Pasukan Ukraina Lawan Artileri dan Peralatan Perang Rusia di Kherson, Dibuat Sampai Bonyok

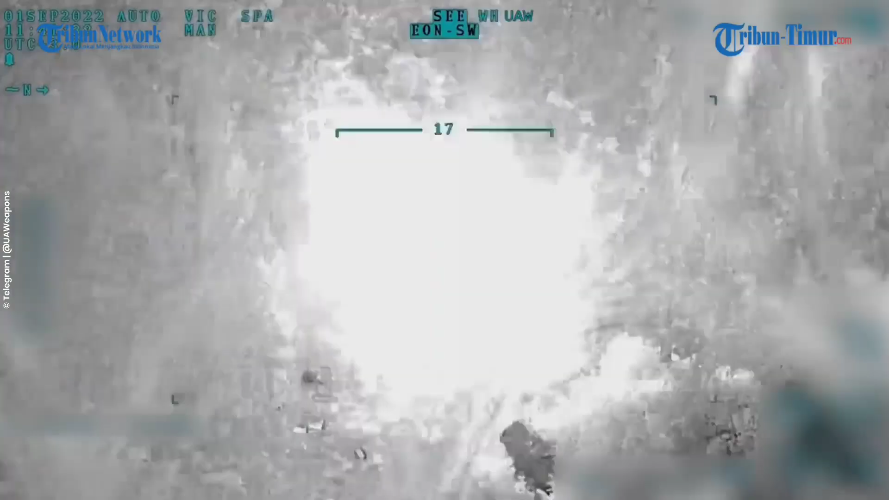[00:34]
Dalam keterangan unggahan disebutkan, artileri, amunisi hingga peralatan Rusia berhasil dihancurkan.